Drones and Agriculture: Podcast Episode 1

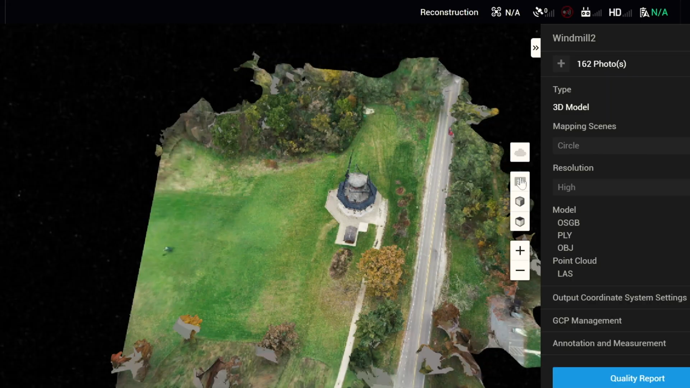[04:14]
Once we have acquired the images, we're then going to take it into Terra, and then we'll kind of show all the things that you can do with Terra. Right.
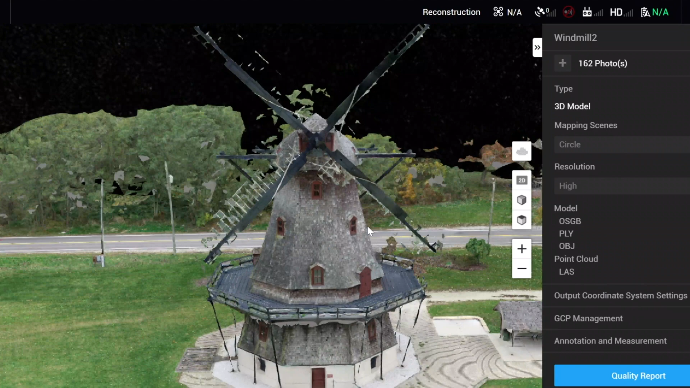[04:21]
And I think, and I think that's an interesting thing. We can give people lots of information from these drones, especially from a multi-spectral, but what are they going to do with that information is the big question.